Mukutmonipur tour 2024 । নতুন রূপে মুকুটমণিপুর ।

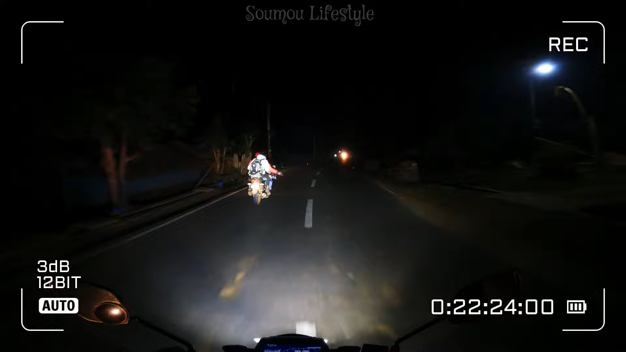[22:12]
ফগ লাইটের এখন জোর টেস্টিং হচ্ছে, এই হচ্ছে ফগ লাইট ছাড়া, আর এই হচ্ছে ফগ লাইট দেওয়ার পর, ঠিক আছে। জয় লাইটটা বন্ধ করলেও কোনো বোঝা যাচ্ছে না, ভিডিও করছিস? ইয়েস।